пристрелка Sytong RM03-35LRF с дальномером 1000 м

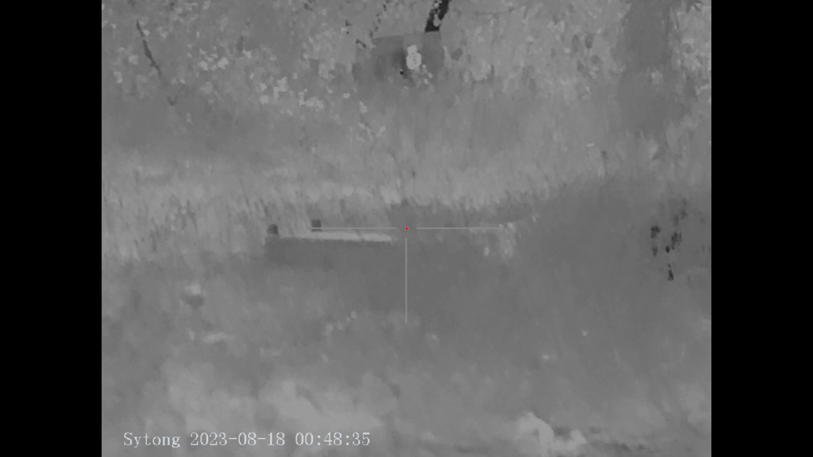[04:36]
Итак, пуля у нас ушла ниже и левее. Вот пулька ушла.
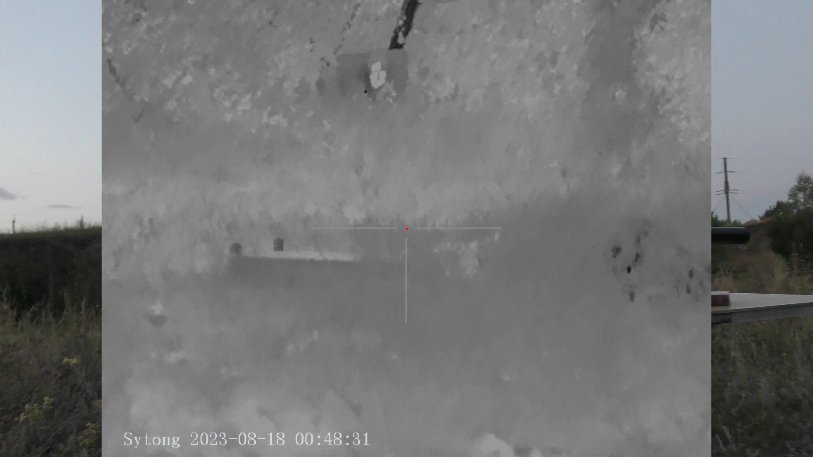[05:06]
как горит точка попадания, момент попадания выстрела, внизу черная точка. Мы сейчас на нее попробуем крестик навести и посмотрим, совпадает ли с нашим первым попаданием этот крестик, как мне кажется.
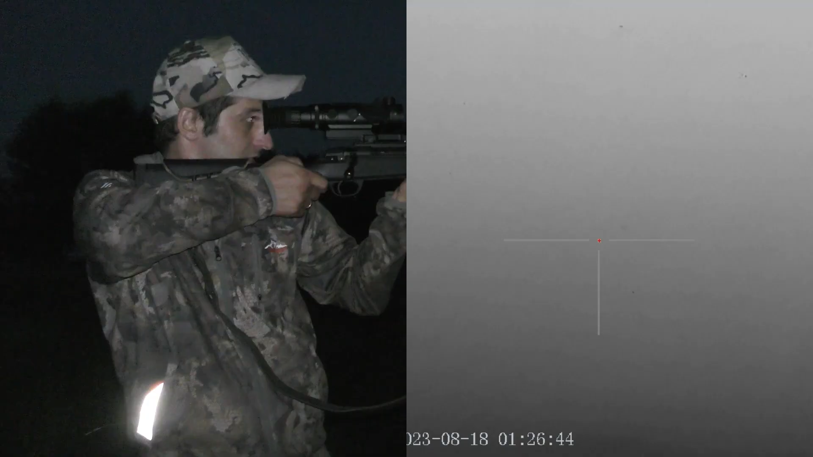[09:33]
Да, все правильно. Нет, 150 показывает.